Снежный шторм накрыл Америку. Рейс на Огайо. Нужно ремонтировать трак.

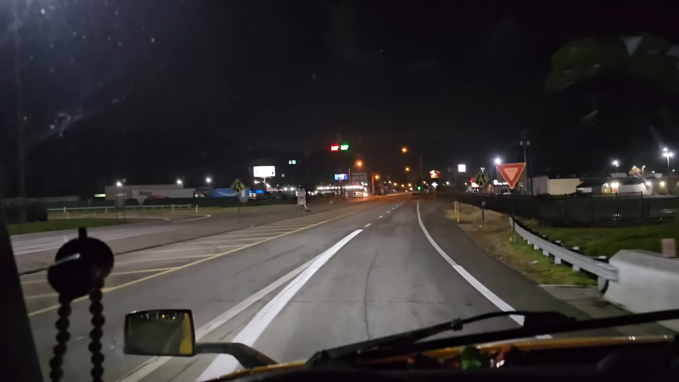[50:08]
И там где-то Макдональдс должен быть. Пак-так. Больше тут ничего нет. Можно было, конечно, в Айхопе заказать что-нибудь. Но что-то неохота мне блинчики, панкейки на ночь.
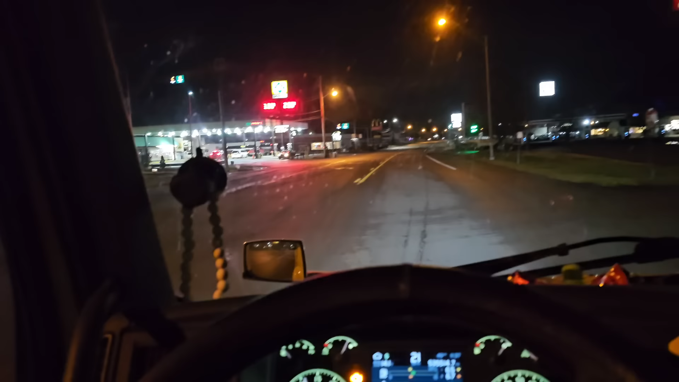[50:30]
Так, а где тут заезд? Где тут заезд, господа? Где тут заезд? Я думаю, что, наверное, здесь.
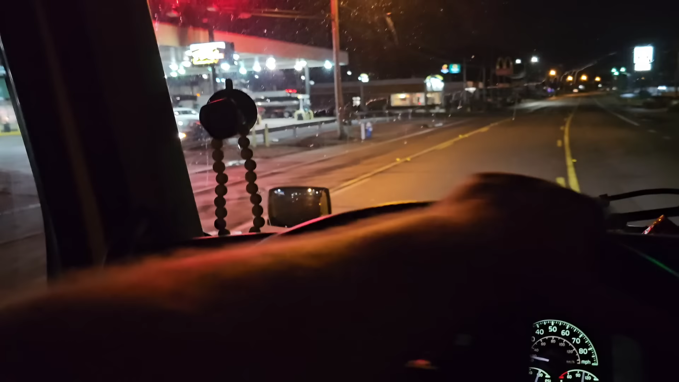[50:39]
А, это аут, елки-палки, ладно. Заедем неправильно. Но ничего страшного.
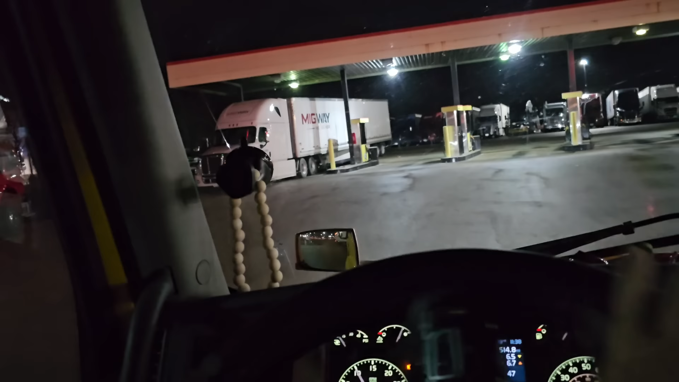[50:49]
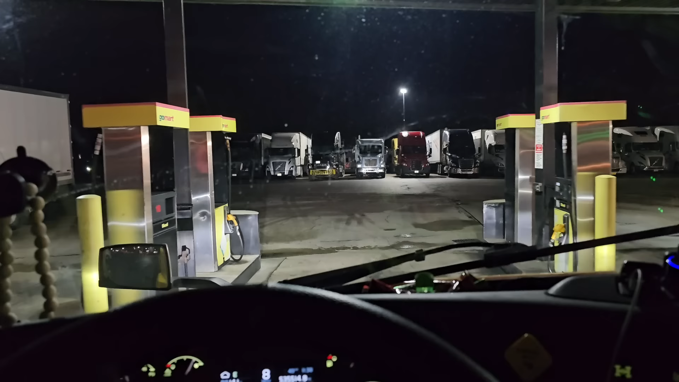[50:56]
Заправка простая, не брендовая, не Тейка, не Пилот, а просто GoMart называется.